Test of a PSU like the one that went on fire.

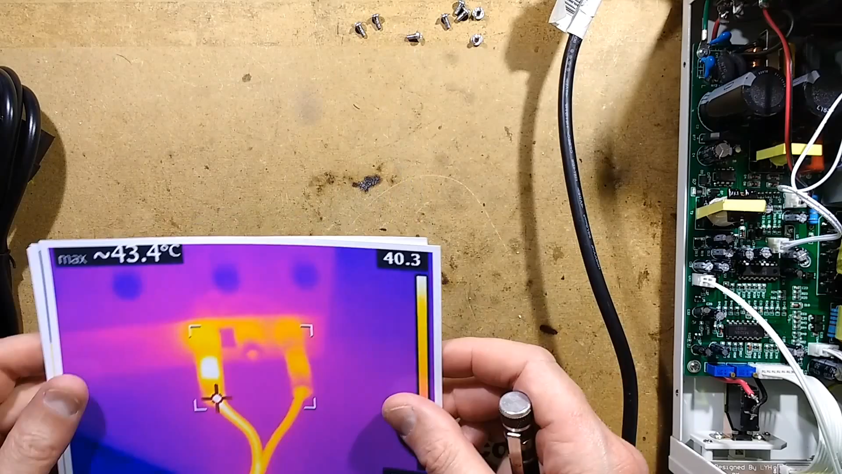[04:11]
On screen: max 43.4°C
But the negative lead here On the front of the power supply Where these are the leads Plugged into the connections on
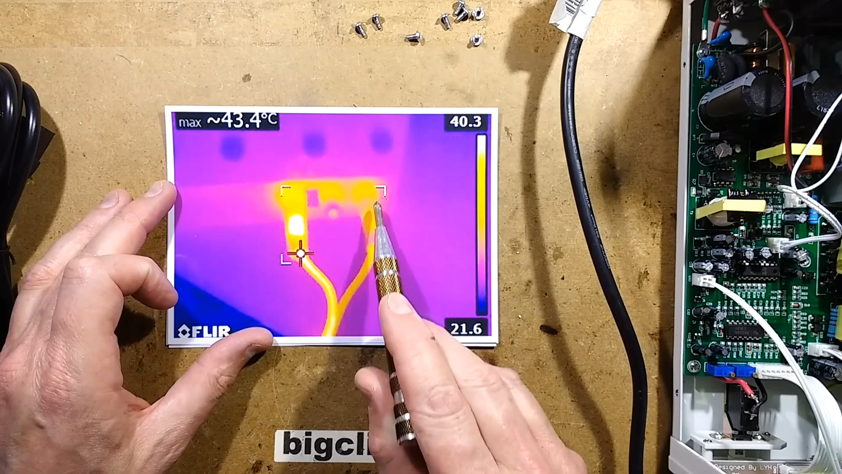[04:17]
On screen: max 43.4°C
the front It was at 43.4 degrees Celsius And you know, I suppose it's random How good a connection you're going to get You know,
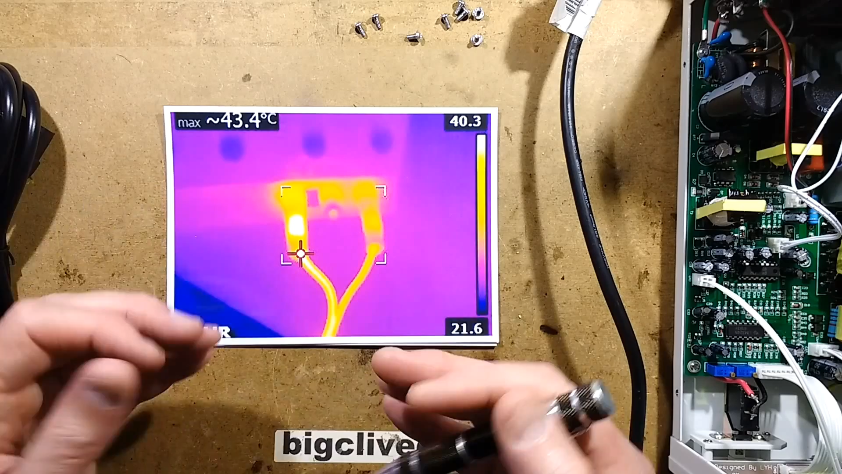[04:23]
On screen: max 43.4°C
it depends how Which way the strands ended up pointing in the factory So that could
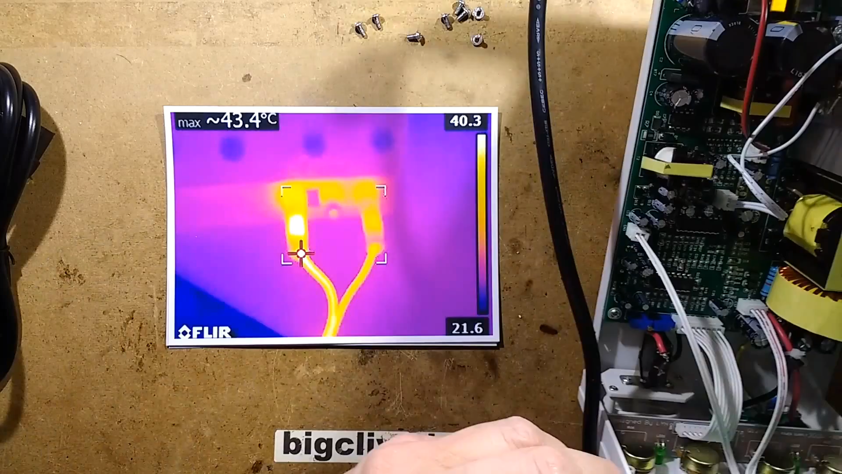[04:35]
On screen: max 43.4°C
go on to that There's where loose And that could also have caused a burning issue Particularly if that's a modestly high current
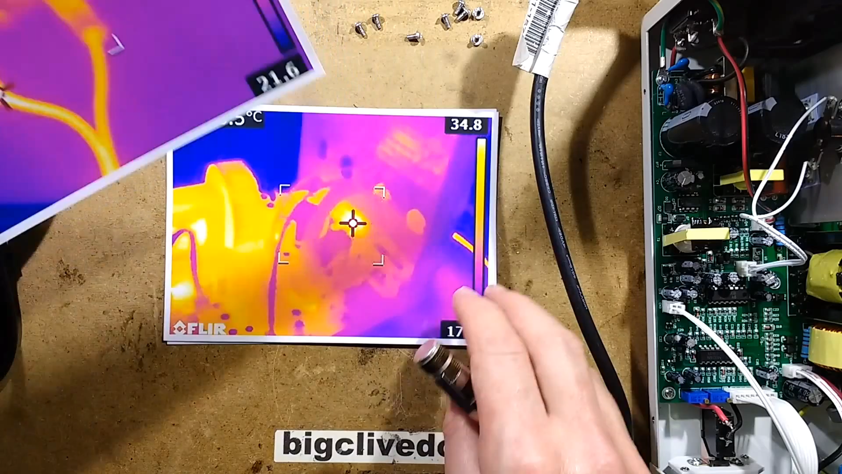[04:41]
And you can see the heat transferring through This is the front panel This is the heat coming through From that hot connector Coming on through the socket
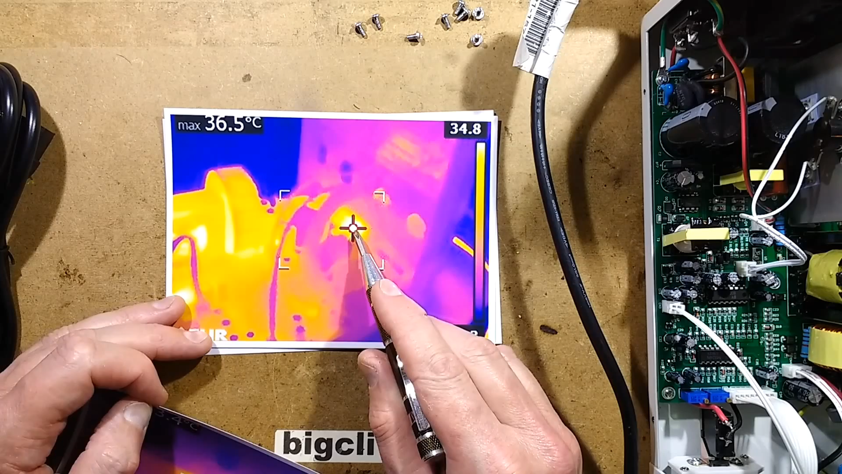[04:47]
On screen: max 36.5°C
But inside the unit itself
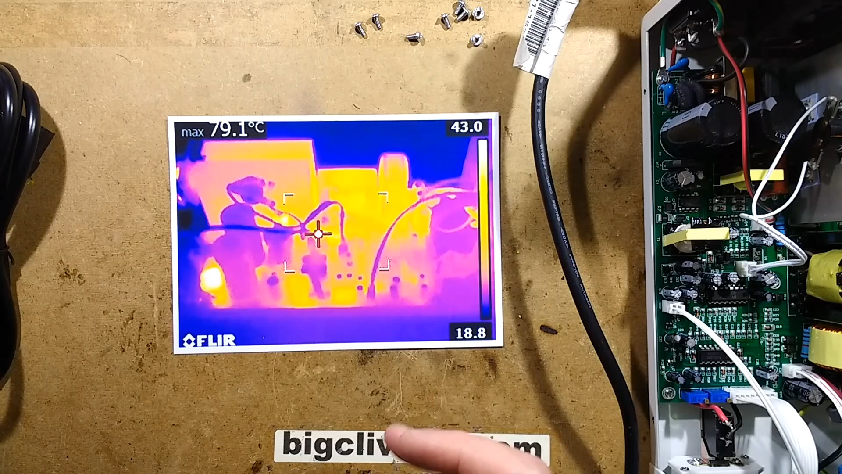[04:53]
On screen: max 79.1°C
Is fine The hottest component here Was, let's bring this round again The hottest component was
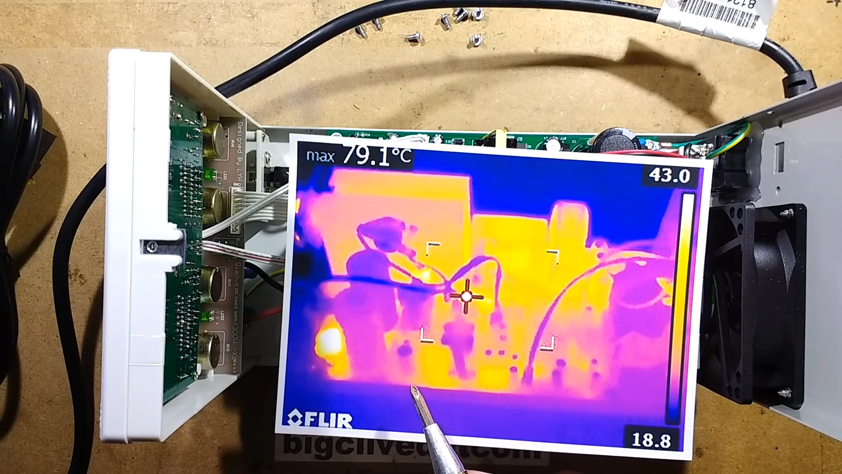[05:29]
On screen: max 79.1°C
The hot components down here Are supposed to get hot They're the
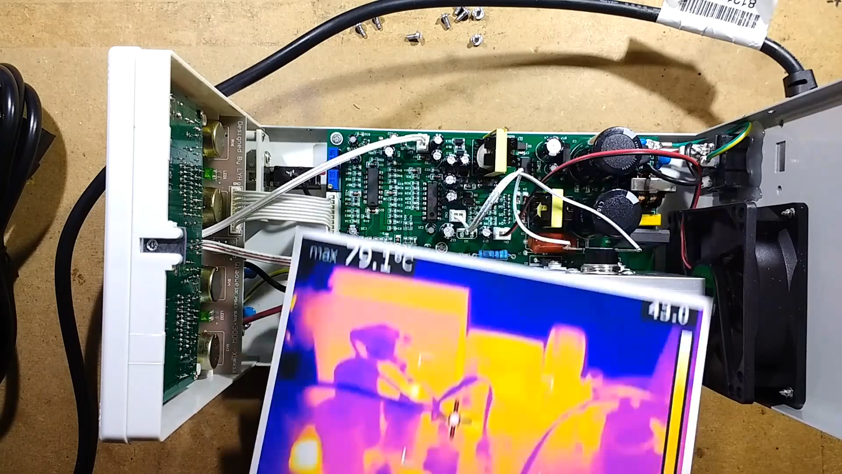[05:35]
On screen: max 79.1°C
NTC thermistors down here They're the inrush limiting thermistors They limit the current in
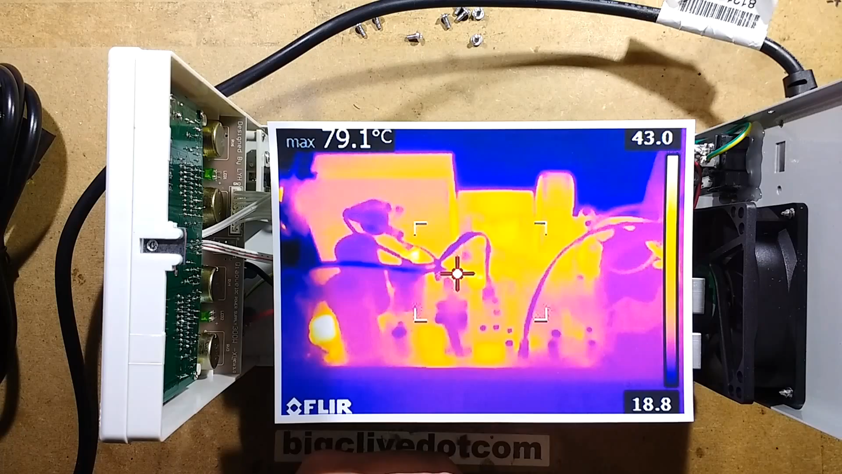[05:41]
On screen: max 79.1°C
Everything else was just acceptable The transistors were about 46 The diode in the back And the
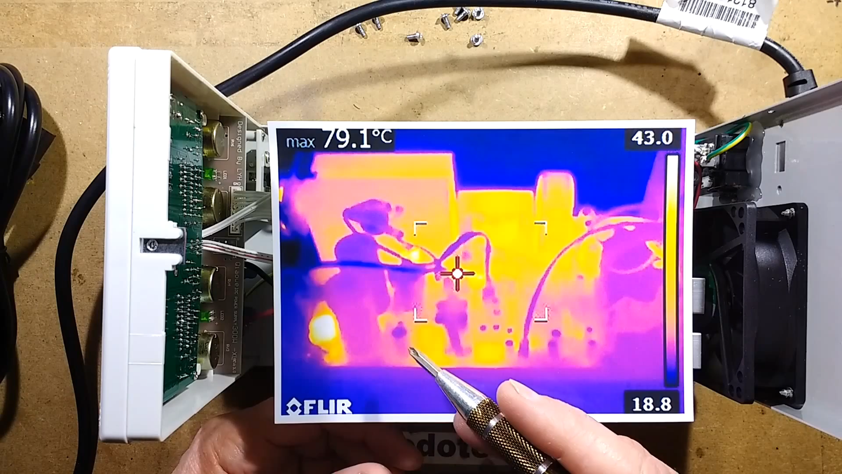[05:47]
On screen: max 79.1°C
MOSFET that's in the back Was 40 And, you know, nothing really major It seemed to be handling the power quite well So let's take a look at the circuitry in this